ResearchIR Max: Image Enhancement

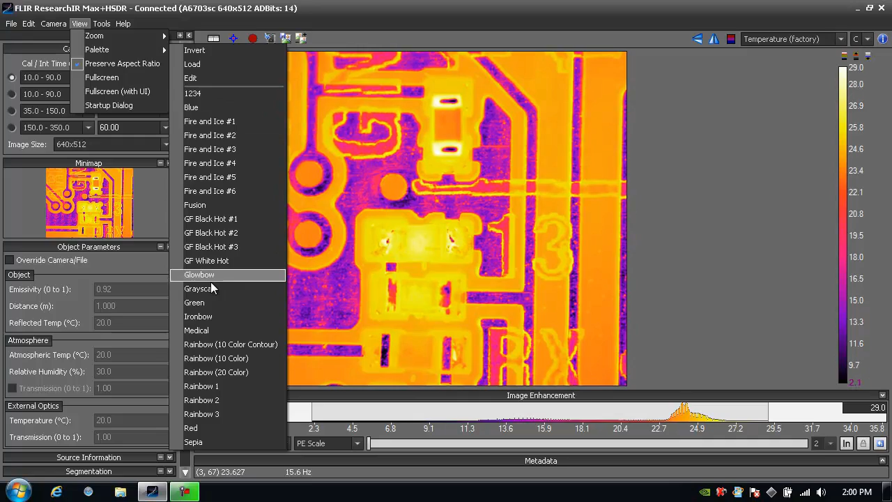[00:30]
I go to View Palette and I can choose from any number of built-in color palettes. For example, I could choose grayscale. Or maybe I want to choose the popular 1, 2, 3, 4 palette. From there, I can further adjust the color palette, level, and span by going just underneath the image to the image enhancement area.